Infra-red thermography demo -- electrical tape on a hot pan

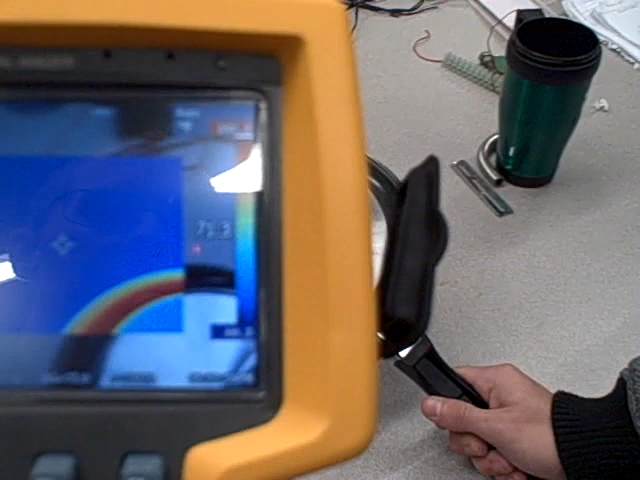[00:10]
And what you'll see here is a vast difference in color between the anodized,
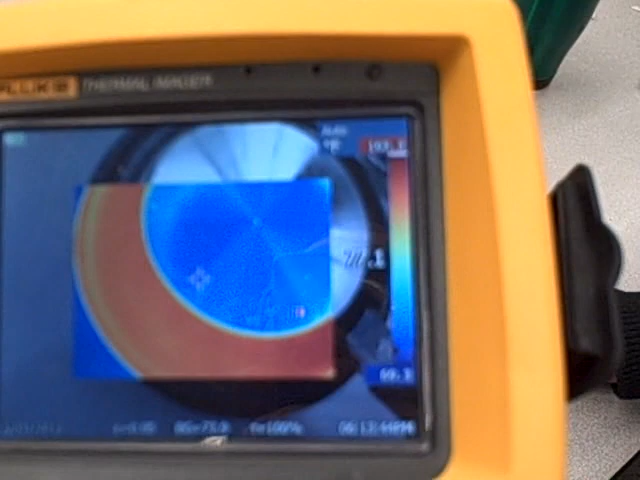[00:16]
which shows up reddish, and the bare metal shows up blue because of the different emissivities of those two surfaces.
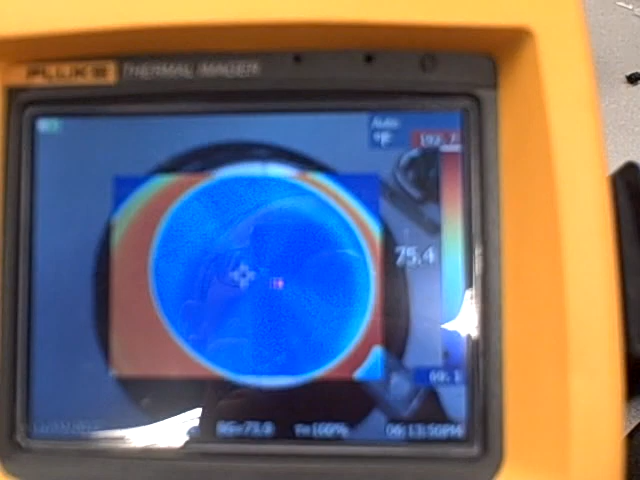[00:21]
This can be a problem when you're trying to measure temperature because clearly this pan is all at the same homogeneous temperature,
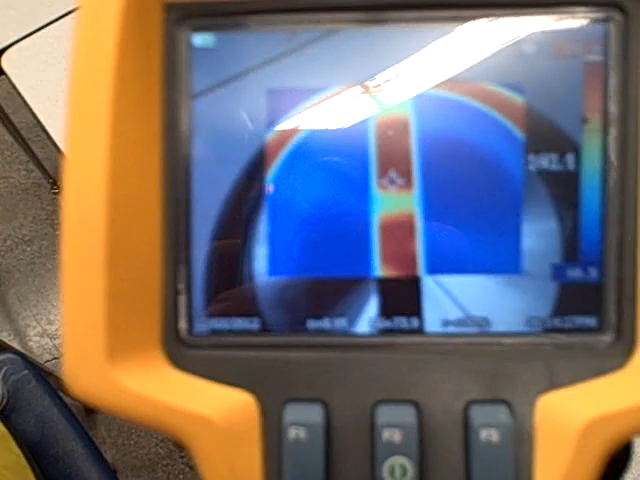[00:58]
So if we were to smooth out that tape a little bit, stretch it a little tighter so that we're actually making firmer contact with the pan all the way across,
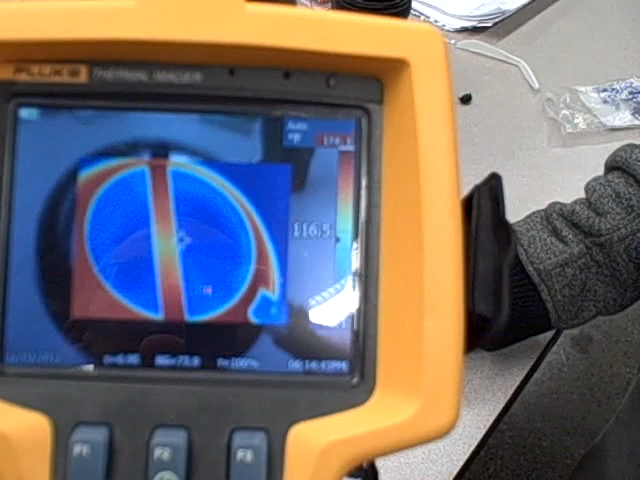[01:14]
So now you can see that, ah, that strip of tape right there is showing us a color profile that's much closer to the anodized portion of the pan.
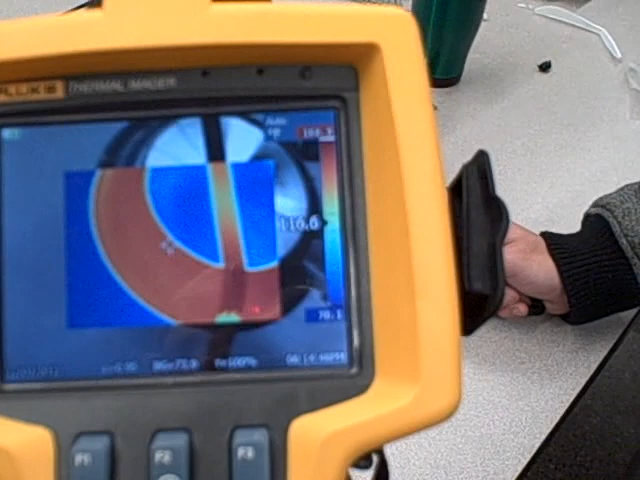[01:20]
It's a much truer representation of temperature.